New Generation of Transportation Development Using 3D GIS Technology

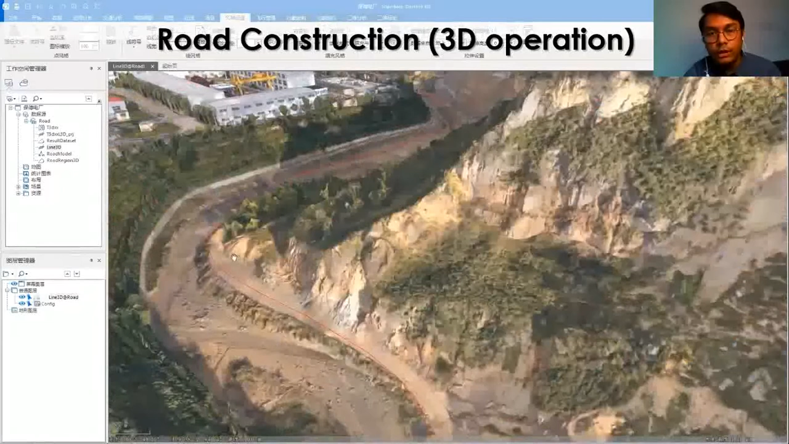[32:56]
operation untuk melakukan pembuatan konstruksi jalan.
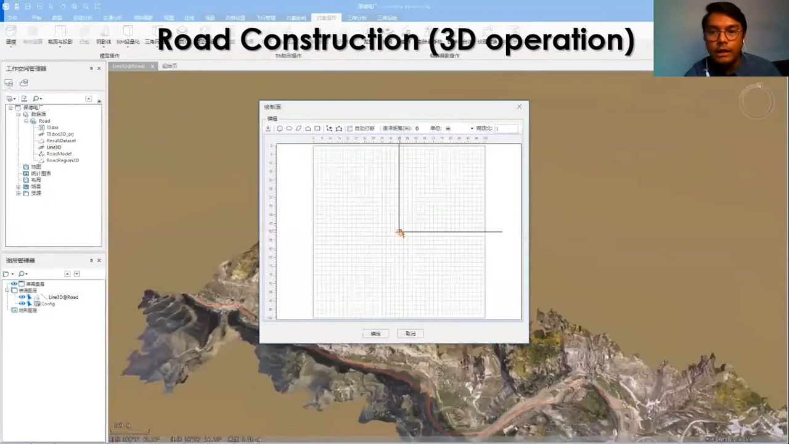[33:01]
Jadi dalam gambar berikut kita mengintegrasikan data yang tadi saya jelaskan antara data oblik fotogrametri dengan 3D simbol yang melalui data 3D vector.
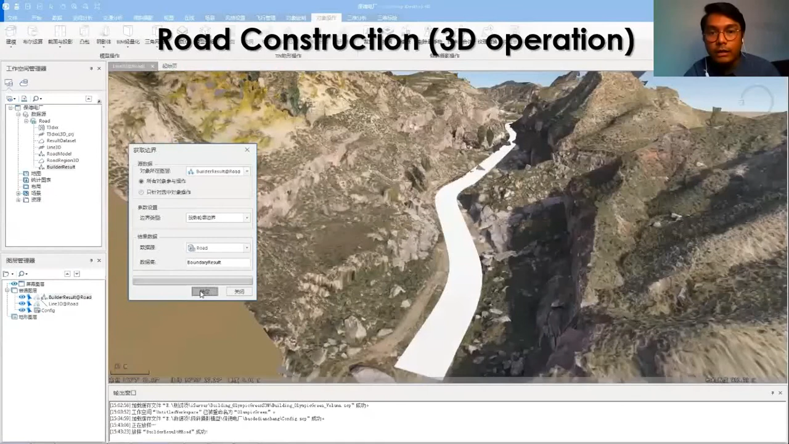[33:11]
Jadi kita bisa melakukan analisis atau melakukan perencanaan menggunakan 3D operation dari Supermap software. Seperti pada video berikut.